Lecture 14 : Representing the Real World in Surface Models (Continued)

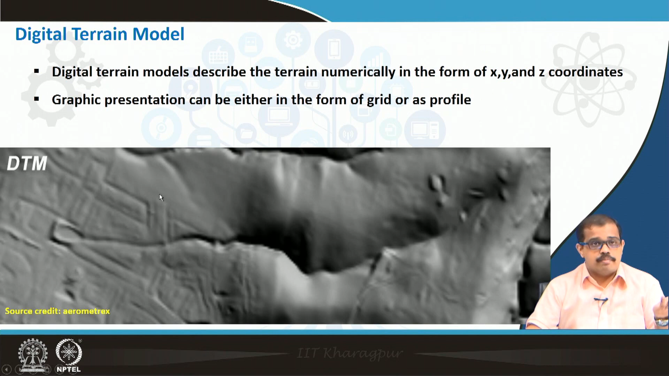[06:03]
y and z coordinates and you have only 1 z coordinate for if it is a graphic representation can be either in the form of a grid or even a profile okay that is how a digital terrain model is represented. This is an image that is source from acrometrics. So you can this is a digital terrain model of the earth surface you can see that terrain how this terrain is divided you can see where there is actually slope and where there is an high terrain in this particular image.
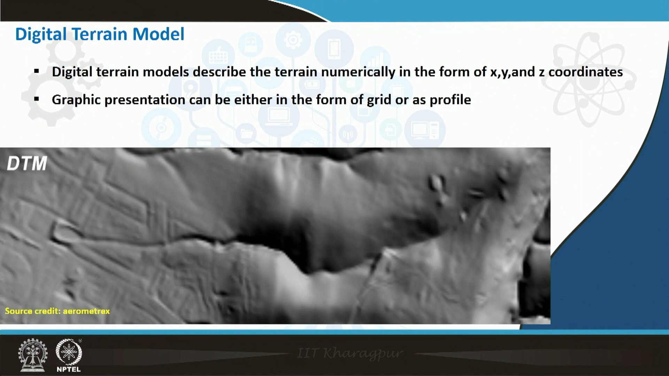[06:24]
And there is again there is another notion called as surface, digital surface model. So what is this basically it has nothing different from a terrain model but it is actually giving you the surface describes a terrain surface including the above ground objects. So for example, let us say someone wants to understand what is the height of a building.